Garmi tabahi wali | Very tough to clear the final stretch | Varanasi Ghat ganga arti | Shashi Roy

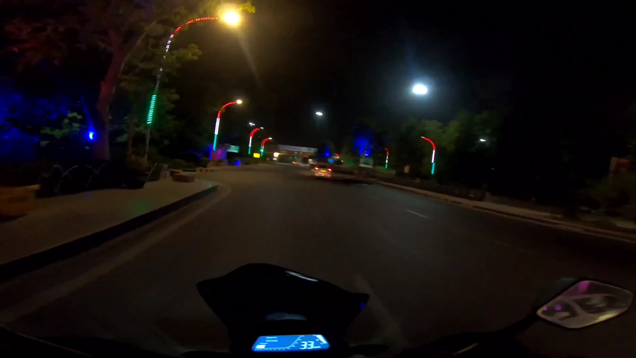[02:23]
बहुत ही खूबसूरत सा एंट्रेंस है भाई। थोड़ा सा वेदर अच्छा लग रहा है भाई यहाँ पर।